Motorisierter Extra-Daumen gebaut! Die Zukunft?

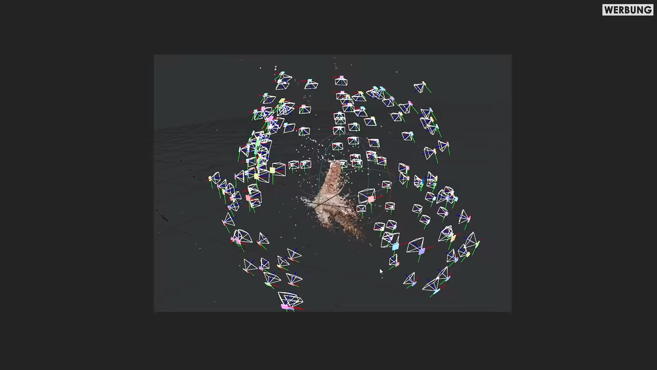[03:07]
Die Software am Computer errechnet daraus dann eine Wolke aus einzelnen dreidimensionalen Punkten,
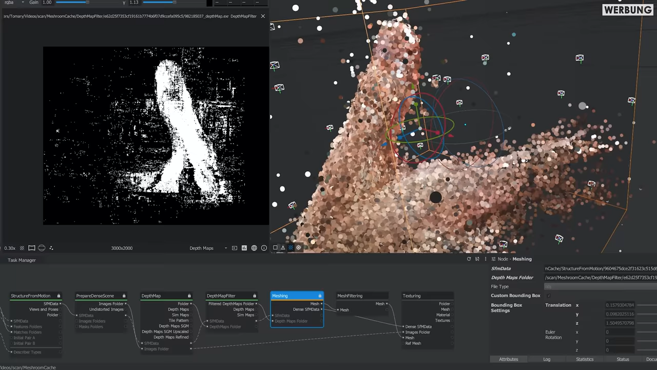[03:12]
aus denen dann mit etwas Nachbearbeitung ein sehr feines 3D-Modell entsteht.